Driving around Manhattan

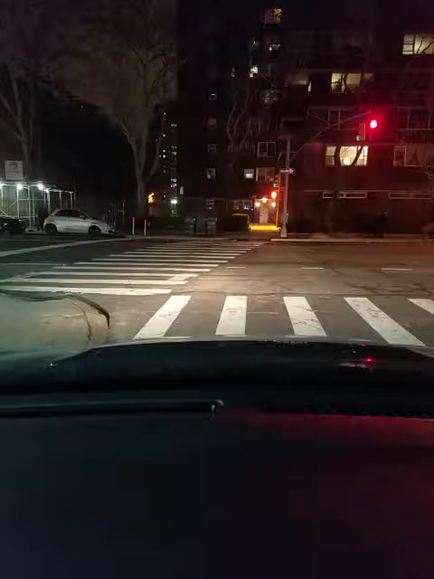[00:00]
and then there's like one lady she looks kind of pissed for some reason she looks like she's that that lady no but is she pissed
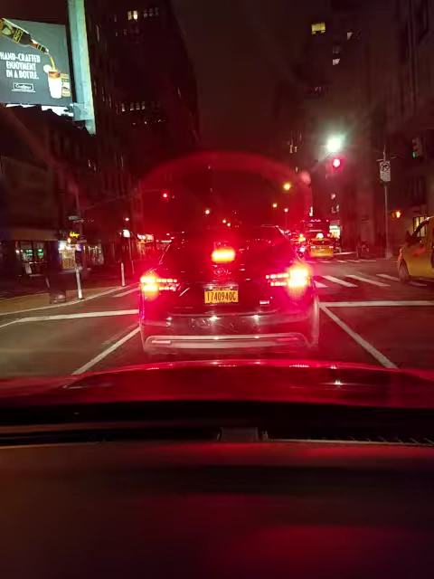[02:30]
oh the r a r e rare hamburger place so they have a rooftop bar on the top it looks like that they changed the color that makes sense not hard to change light color these days people love rooftops it's like half the stuff you think of today it's like rooftop bars